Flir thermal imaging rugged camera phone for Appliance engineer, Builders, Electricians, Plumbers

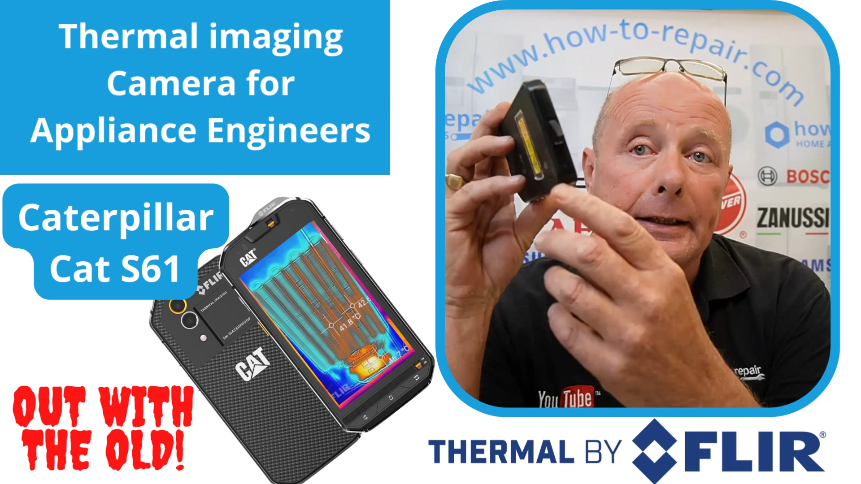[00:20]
waterproofness on this phone is also not as good as it used to be because things have broken on it. So I thought I'd treat myself, and I've gone out and bought some new technology. Gone and bought a Blackview. Now, you might ask me why I've changed from cat phone to Blackview.
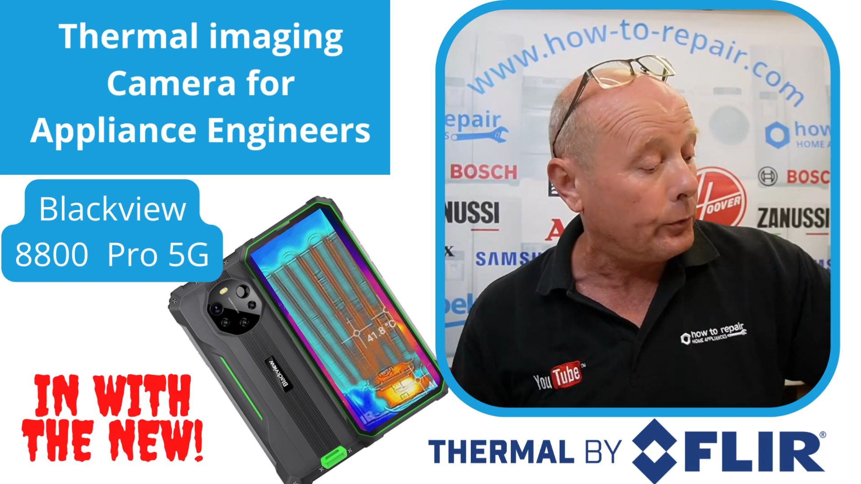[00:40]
Well, the first reason being is I contacted cat, and I've had this phone two years,
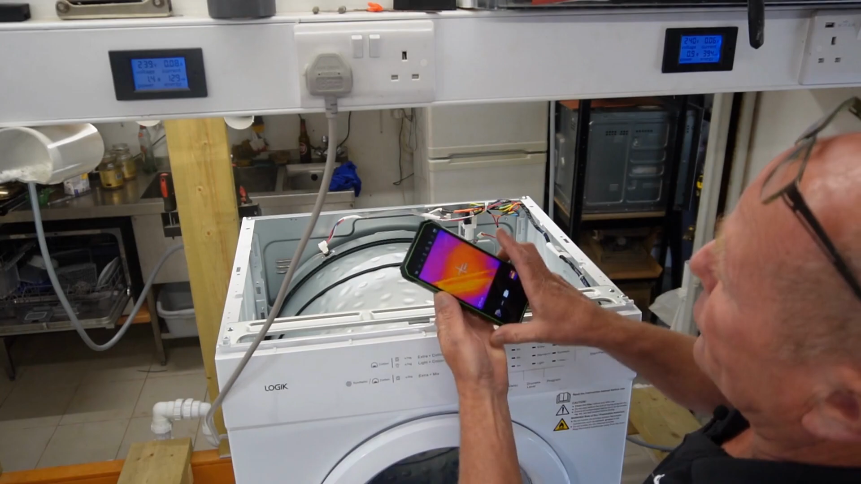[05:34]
There's no residual heat from there. And we've got the multimeter up here. And I'm just going to initiate this and turn it on.
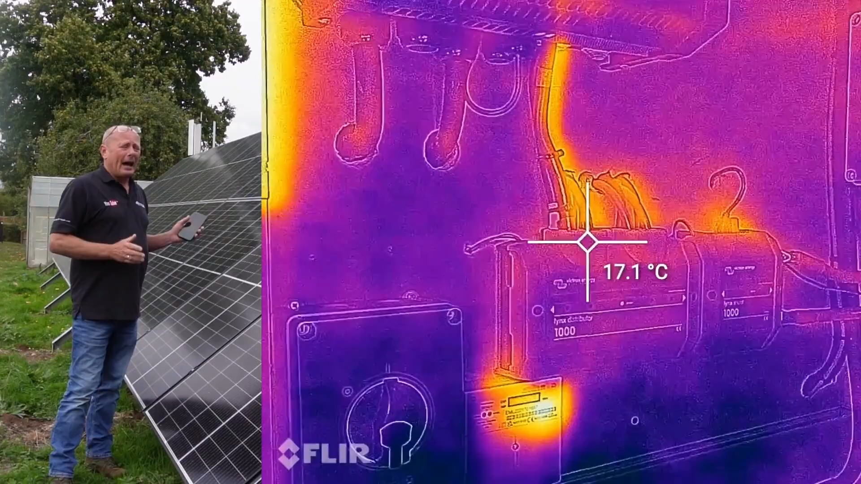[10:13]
On screen: spot 17.1°C
This has a 50 kilowatt battery system. It's a very large system, and there are hundreds of joints. I've got 48 batteries altogether. And on each of the batteries, I have multiple terminals connecting these batteries up.
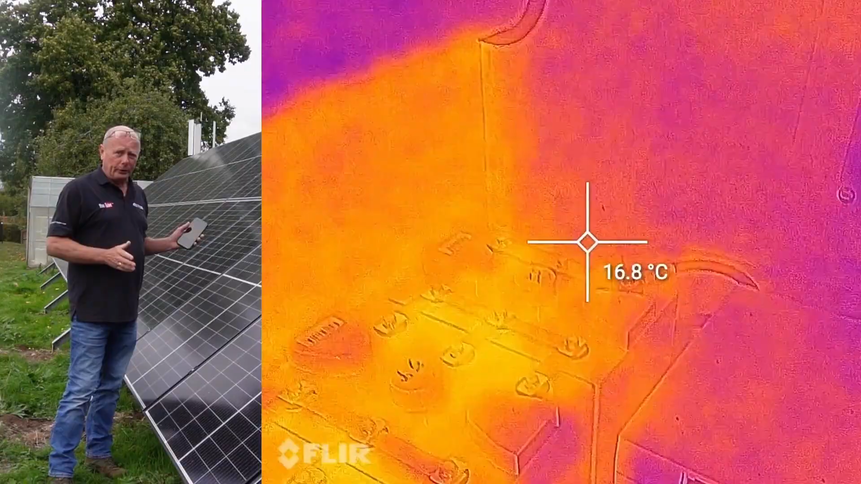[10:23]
On screen: spot 16.8°C
Now, the thermal imaging was able to check all my work for any dry joints, bad connections and whatever. Even to the point where the solar panels are connected, the wiring has plugs. And I'm able to check each one of these plugs with a thermal imaging camera. It's also very, very useful for if you're a plumber, you're able to check the flow from the boiler going to the radiators within seconds with a thermal imaging camera.
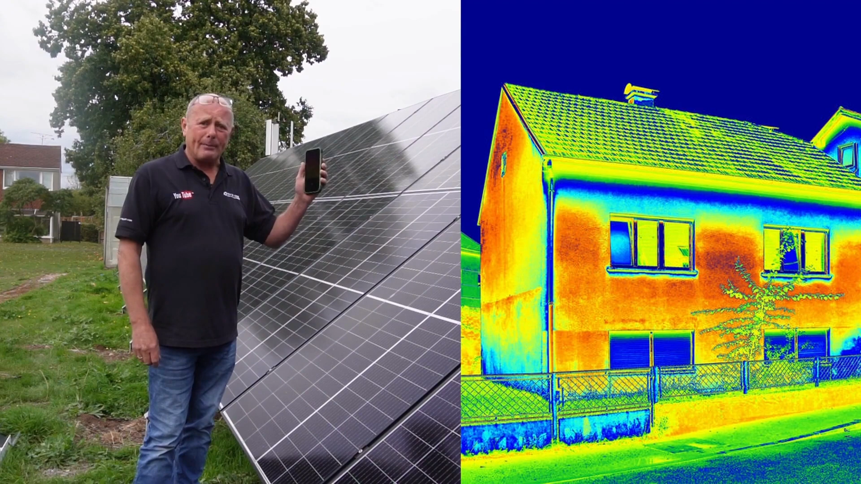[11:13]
point the camera at the windows and the insulation in the loft and so on, to actually check if you're losing energy through your building.